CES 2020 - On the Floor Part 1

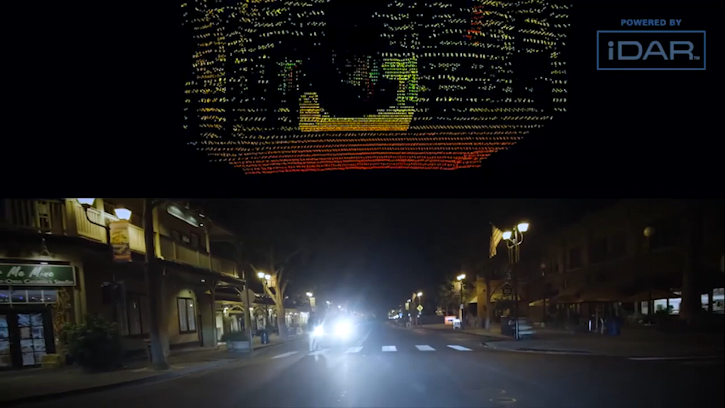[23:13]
So, it does not use the same technology as the camera. There's also cases where, for example, there's low dynamic range because there's blooming.
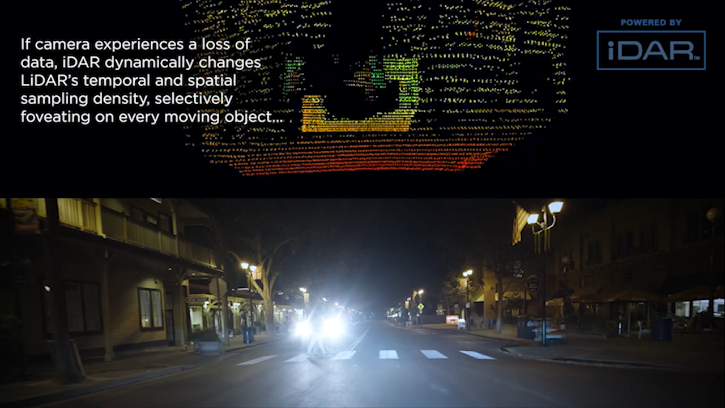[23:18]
There's like really bright sunlight behind you.
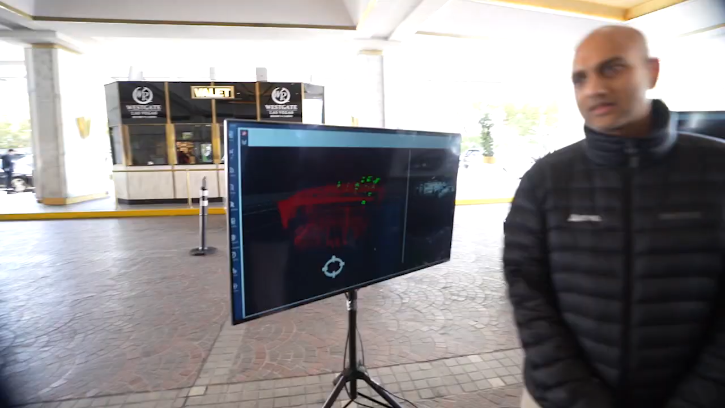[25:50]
So what we're showing here is a trucking use case, a long range trucking use case.
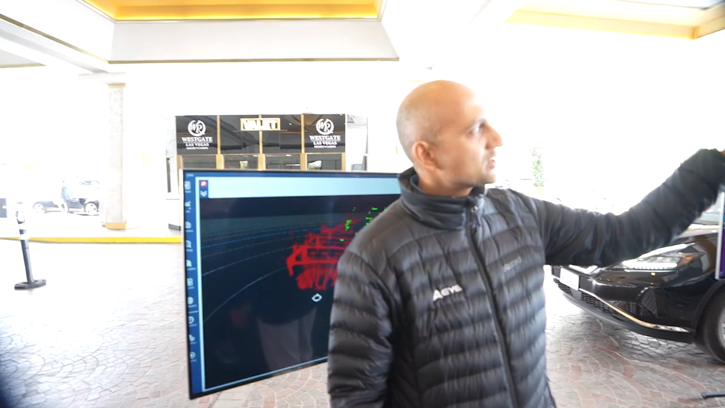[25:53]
You can see the sensor. That sensor is a fourth generation sensor.
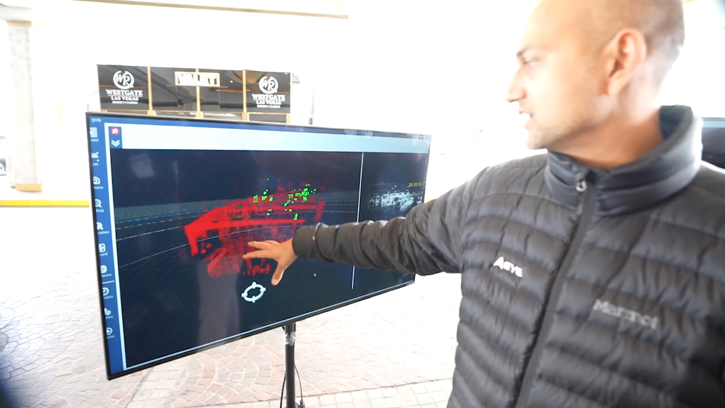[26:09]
And it also has a little camera that's showing what's available.
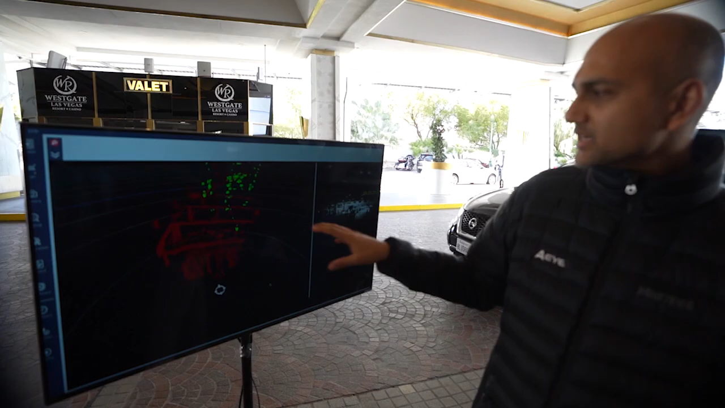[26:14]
What it's doing is it's figuring out all of the pertinent objects in that particular region, in that particular field of view.
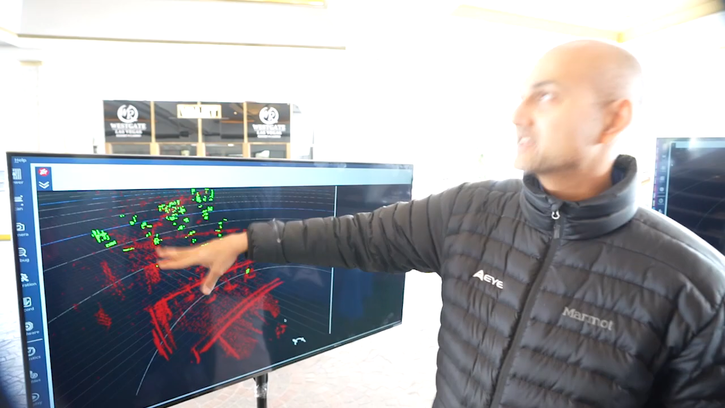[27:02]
So you can actually see the beams kind of. Yeah, those don't move. Those don't move. And now you've got, you've got basically the light hours looking at that scene and saying, that's an object, that's an object, that's an object.
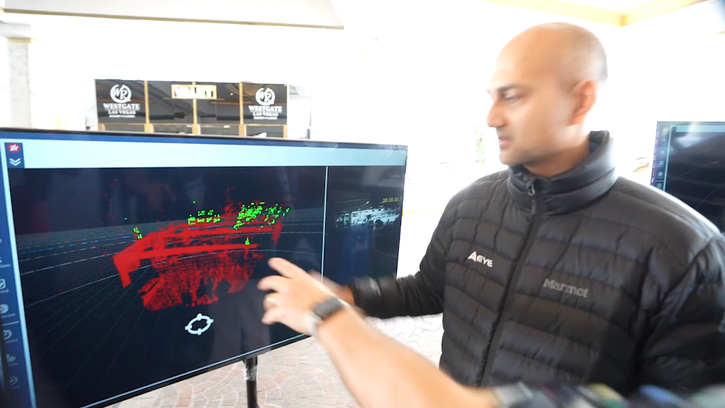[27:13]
So it doesn't have to waste energy. Once it understands that's a static object, it only has to worry about things that are moving. Exactly.